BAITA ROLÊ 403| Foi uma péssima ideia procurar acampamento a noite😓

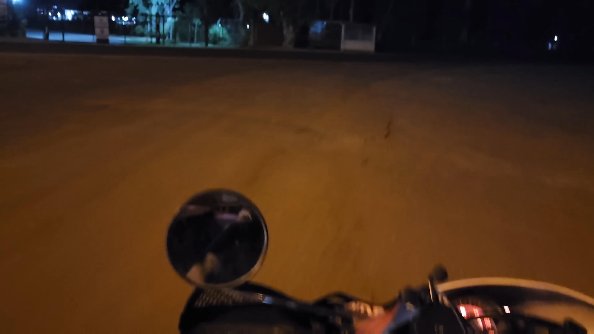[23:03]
Fica pegando Se vocês tostando um barulho estranho Fica pegando a sanfoninha do amortecedor Às vezes No pneu Olha só Tamo com o farol da moto ligado, né?
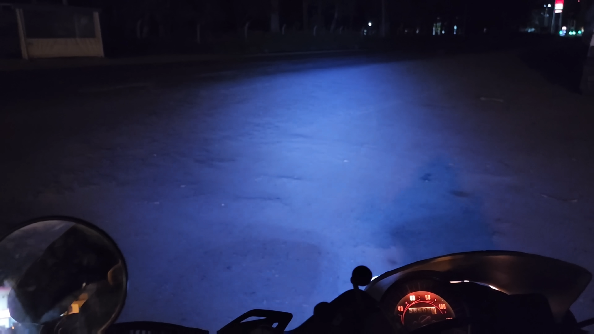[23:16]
Olha agora Nossa, meu Os dois ledzinhos Os dois ledzinhos Dão uma vida pra moto Nossa, se não fosse por eles Hoje eu nem tinha me arriscado Sair e mais andar
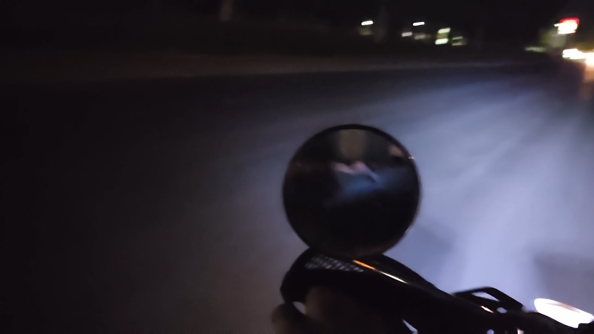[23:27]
Não O cara do posto falou que aqui na frente Tem um camping Ali depois desse posto de gasolina Ali a gente vai
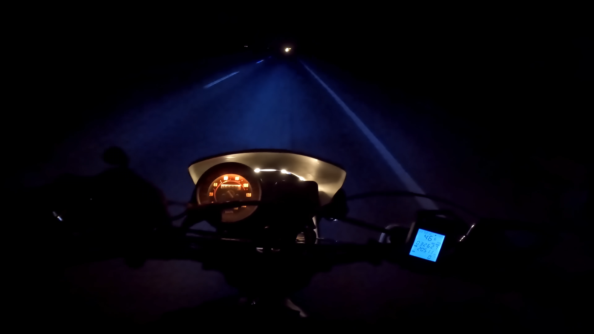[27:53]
Mas enfim, a gente pegou umas coordenadas aí Daqui a alguns quilômetros nós vamos entrar à direita Poucos quilômetros E andar mais um pouquinho E aí tem um lugar bacana pra acampar, pelo que nos falar Então simbora lá E vamos dar ele cheirosinho agora E
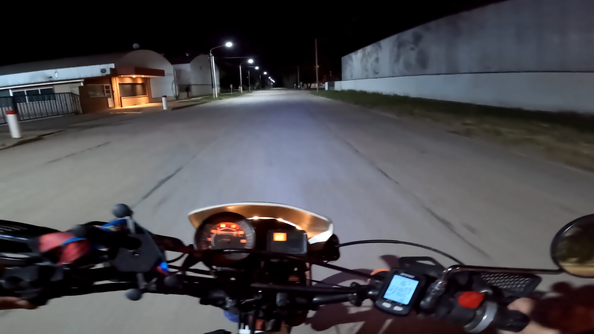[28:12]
vamos encarar um ripiozinho na noite Cinco quilômetros agora Se a gente entrar aqui pra dentro Parece que tem um lugarzinho bacana pra nós dormir Não sei se isso aqui chega a ser ripio Tá bem lisinho Tá aparecendo Nossa, irripiozinho aqui Se não fosse as costeletas Era um asfalto, né?
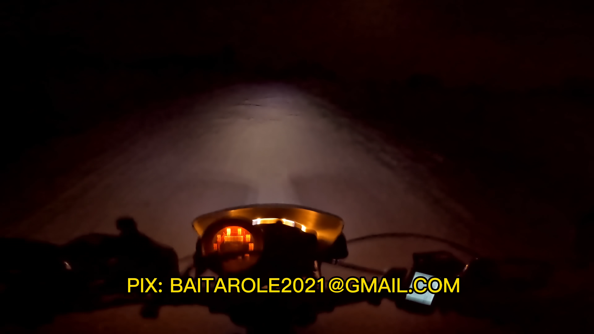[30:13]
Credo, gente Onde é que vai dar isso? Falta muito? A estrada tá mais esburacada Mas pelo menos tá com menos areia solta Agora
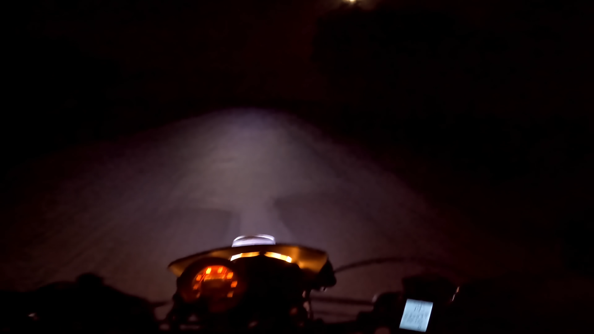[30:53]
Calma, deixa eu ver agora A esquerda Ai, que emoção Ai, tem um port... Deixa eu ver Propriedade privada Ah, mas vou dormir aqui no meio da...
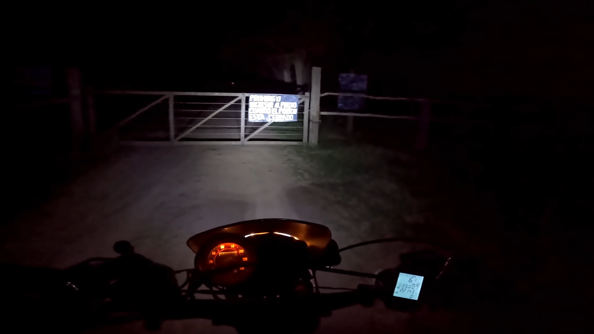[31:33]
Proibido ingressar ao prédio Quando o portão está cerrado Lascou-se Bueno A gente deu uma olhada aqui